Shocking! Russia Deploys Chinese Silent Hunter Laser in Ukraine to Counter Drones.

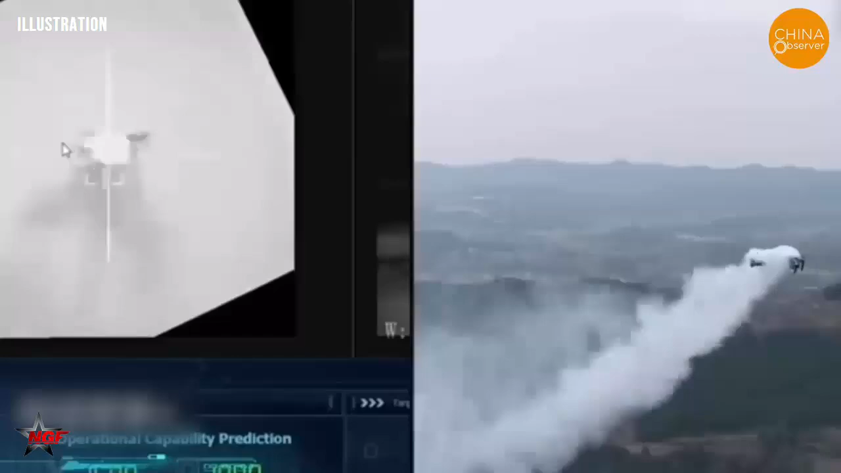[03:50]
Open-source analysts and former NATO targeting officers reviewing the footage confirm the beams are active and focused,